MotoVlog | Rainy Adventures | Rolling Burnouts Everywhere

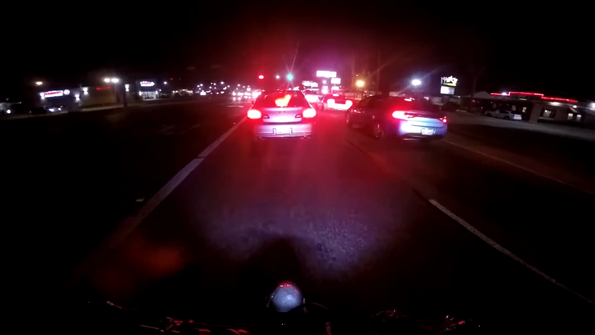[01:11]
We're still working on that. That was a pretty good screech though. My lens was foggy and I was like, I don't know how close I'm getting to the other cars. Let's just shift through every gear for the first 40 miles an hour. That wasn't every gear, I lied.
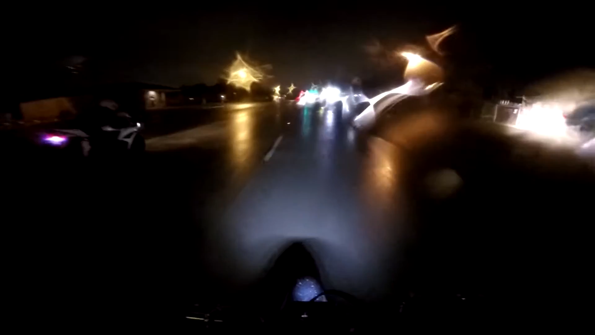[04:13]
I can't see shit out of my visor, but I really have to get an anti-fog visor because this is driving me nuts. It gets a little bit moist outside and that's literally all it takes, or a little bit chilly, and you breathe in here and then this is what you got.